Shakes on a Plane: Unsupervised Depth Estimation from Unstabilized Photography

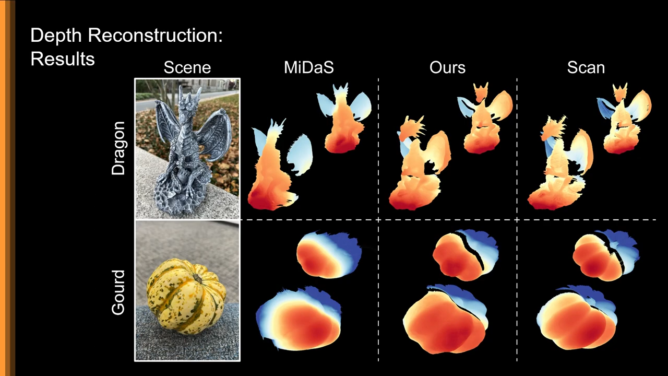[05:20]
By leveraging the parallax information from a single long-burst capture, and with no other training data, our approach can recover the object detail to a much closer approximation of the ground-truth scan.